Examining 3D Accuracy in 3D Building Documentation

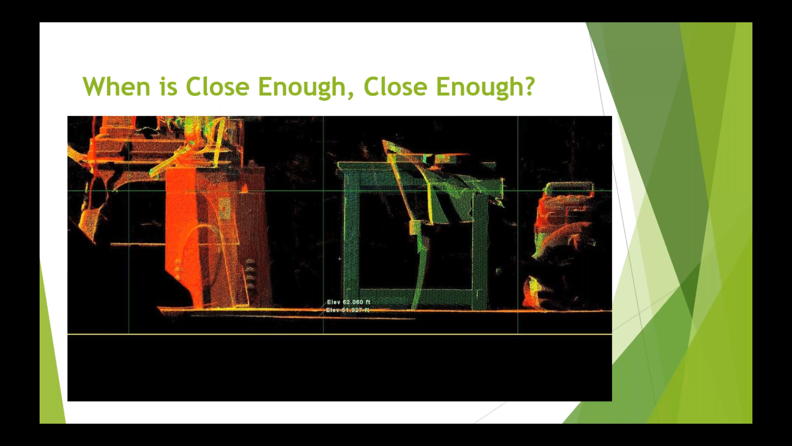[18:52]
Is that, or just over an inch? Is that close enough? It may be, it may not be, but how do you determine that with a contract? How do you determine that if there's never a discussion? So what the USIB did was we started looking at, well, is it just the measured or is it the represented? So we're going to talk about this further, but just to give you a guideline, here's a wall, and this was provided by a USIBD member.
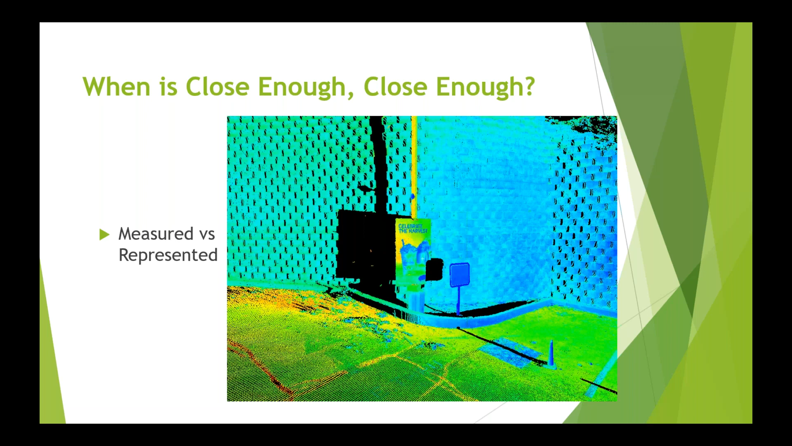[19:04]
It's a retaining wall on a site, and they provide a laser scan of it.
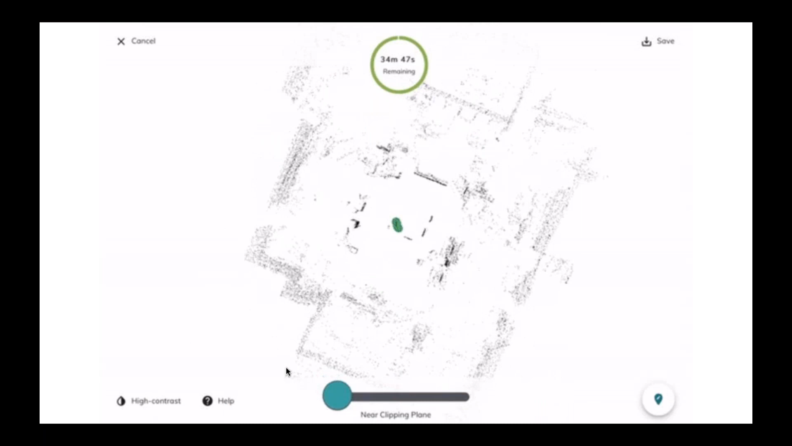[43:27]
So this animation here is, as the operator of the PX80, what you see on your screen. And you see this green line evolving.
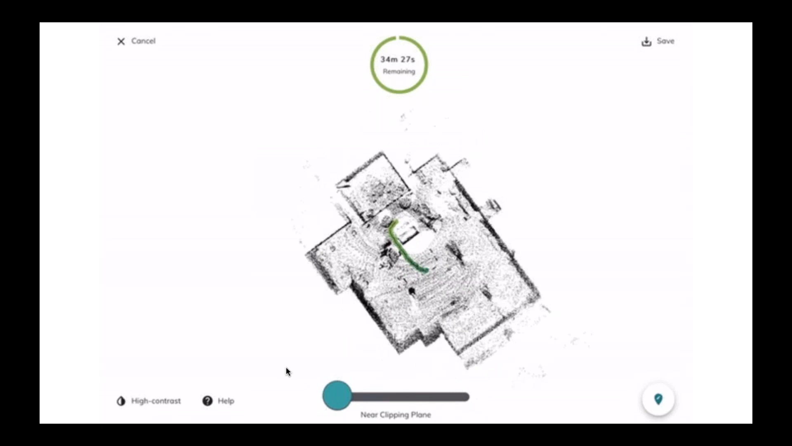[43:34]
That is the operator, the PX80 scanner, walking through this office environment.
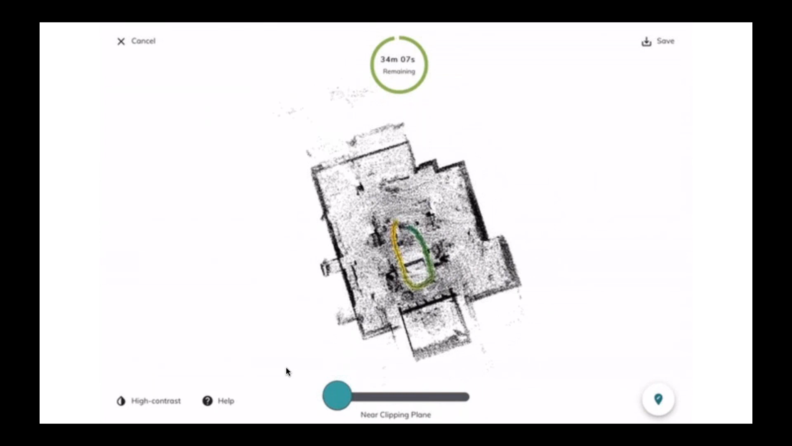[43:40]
And you can see as they walk, their walking path weaves its way through the office. And as you enter a new hallway area, you see we calculate your walking path and the LiDAR's new LiDAR points start to fill in the details.
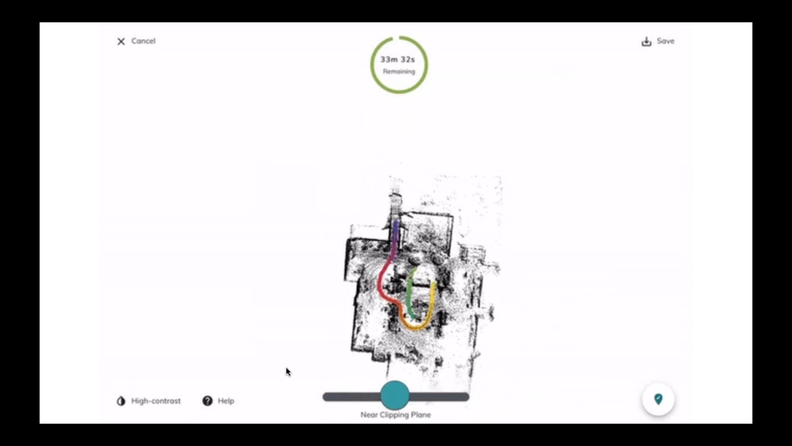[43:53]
And so this is the exact illustration of what I was talking about before.
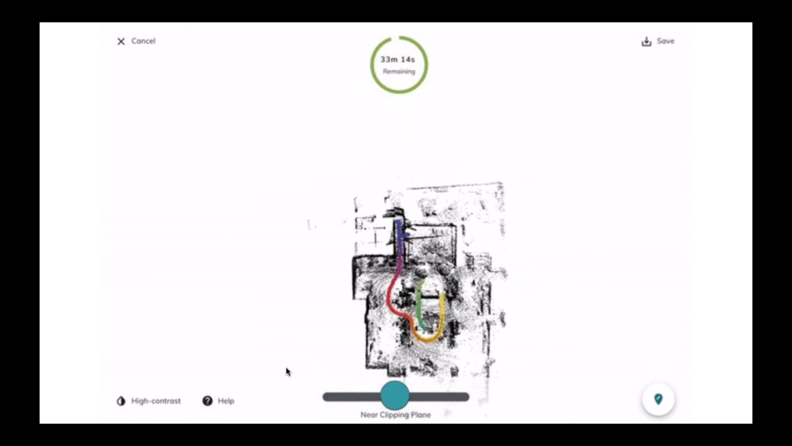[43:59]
The sensors are being used to calculate your walking path, and then the LiDAR data is glued into place with along your walking path, and you end up with the scan of your office.
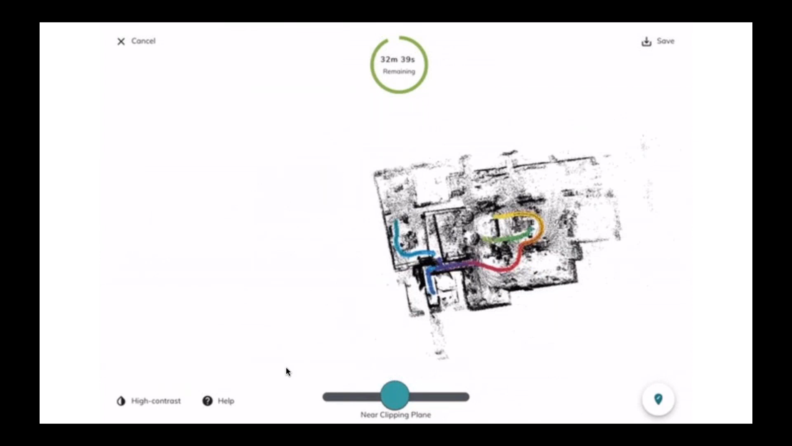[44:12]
And what's really nice about this is as you're scanning, you can see what you're doing and you get a good real-time preview.
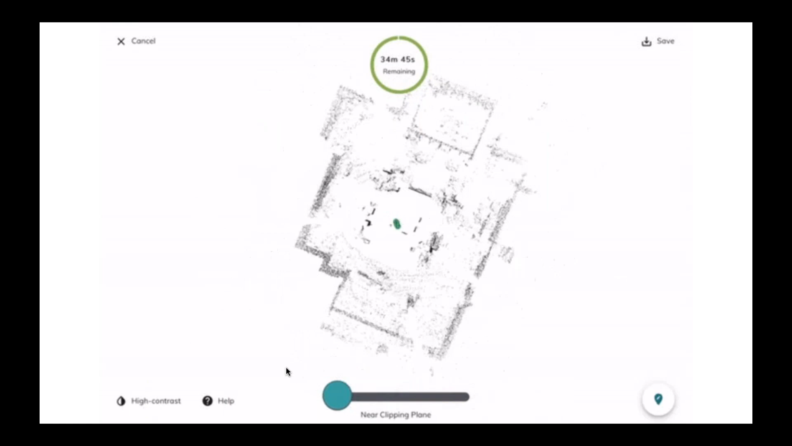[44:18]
And we actually had a really great question before the start of the webinar about, are there any standard operating procedures to guarantee accuracy?
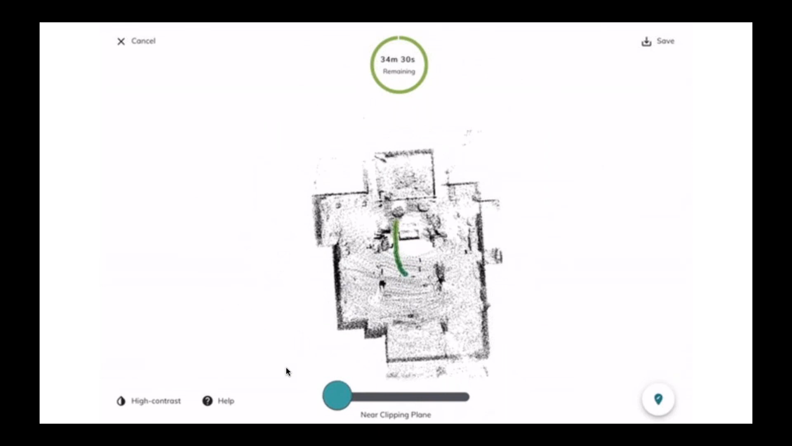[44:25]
And, you know, we'll start to address that a little bit even on this slide here, which is a screenshot of this real-time preview you saw of a scan. Now, what you'll immediately notice when you look at this real-time preview is the start of the scan is in a nice, on the left hand of the screen. To start a scan, everything looks really nice and square and plumb. I'm in a big open area when I started to walk.
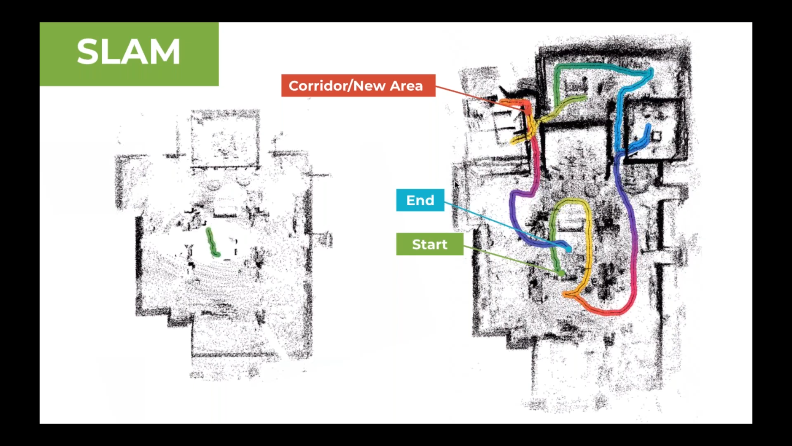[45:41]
one of the methods that we work with our customers on is to get what's called a loop closure to eliminate the drift errors. So one way to do that is you can start and end the scan in the same area, start and end. And the software can optionally use this to snap the scan together like a puzzle piece and clean up the drift.
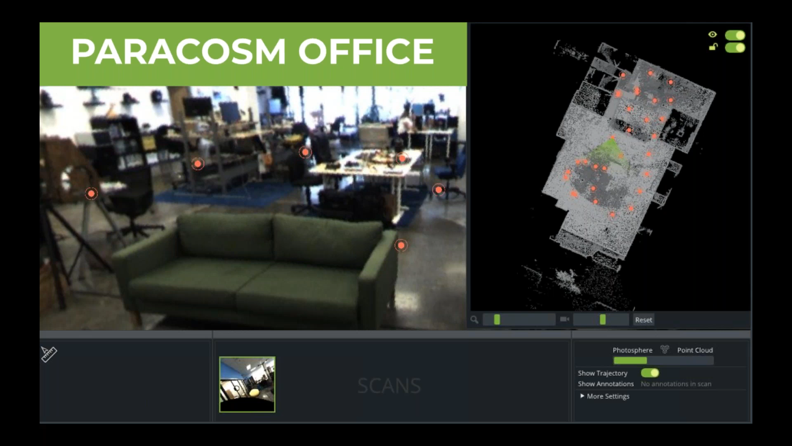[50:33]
office scan and the photospheres that we capture along the way. So what's really nice is after we're done post-processing the data, we end up with a really nice map, a really nice point cloud of the environment and photosphere. And you can see this is a cutaway view of the point cloud in color. We were able to use the color from our camera to colorize the LiDAR points. And you can see when we kind of chop away the floor and the ceiling, we are able to very clearly see the building structure, which many of our customers use to for their BIM modeling. They import this into their CAD and BIM model tool of choice, and they, you know, they generate the BIM model.
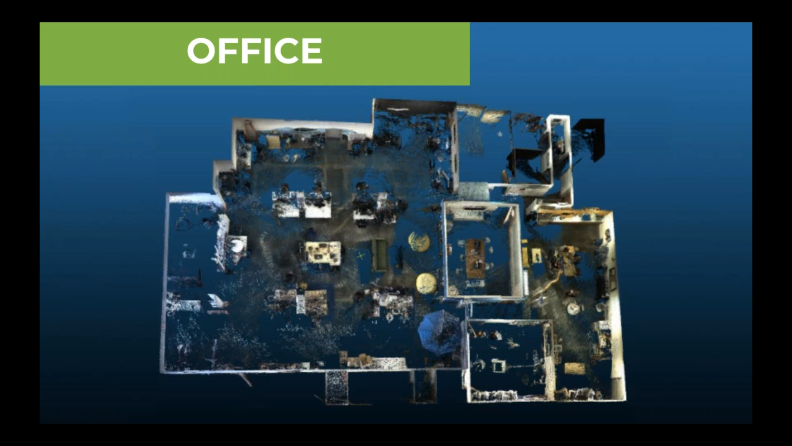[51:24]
And there's also questions of is the actual, how do we know what the accuracy of the actual scan is, especially in a SLAM system? So we'll keep exploring these questions as we go, but I just wanted to show some more views of the office. You know, here without the color, you can see we pick up a lot of detail. And again, this is a 5,000 square foot office, and it's about a 90 second walking path through the office that captures this entire scene where we're able to walk into individual rooms. You can see we capture individual rooms, all the pillars, furniture, desks.
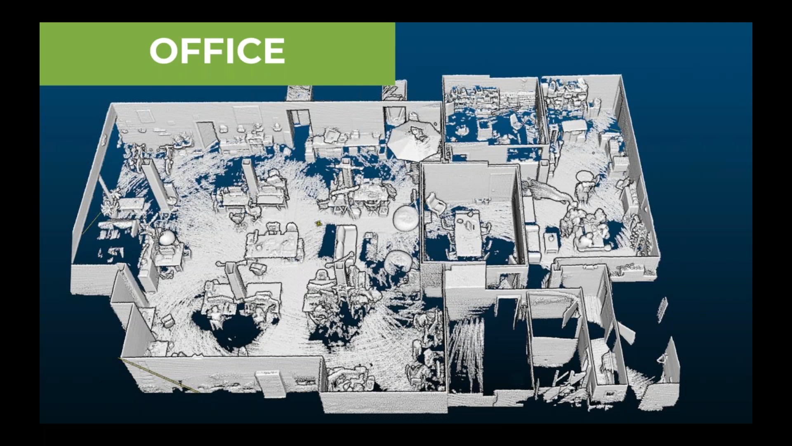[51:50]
And what's really nice is not only are we capturing all this detail in a 1 minute walking time through the office,
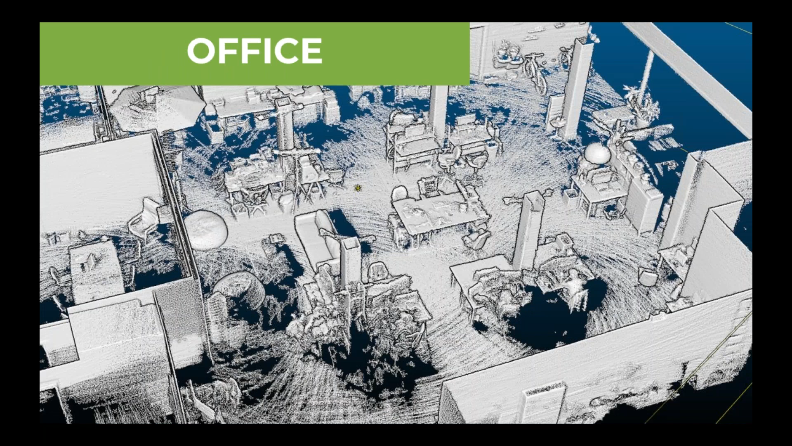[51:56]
but everyone was on their lunch break and having lunch.
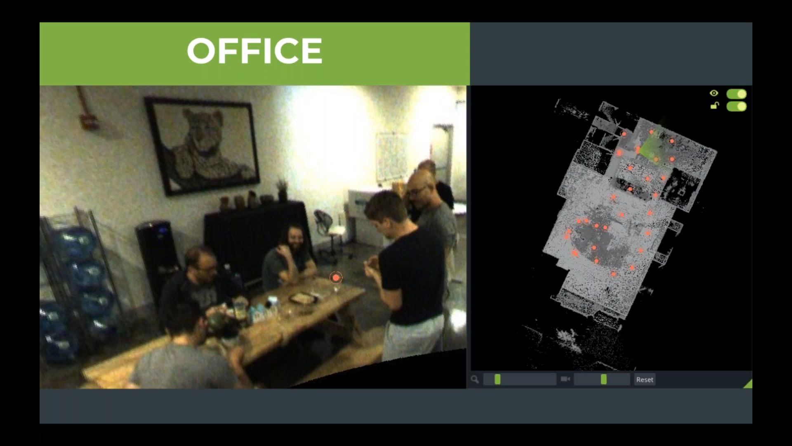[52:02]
No one has to leave or shut down the space during scan time. So you can be scanning in a live construction site.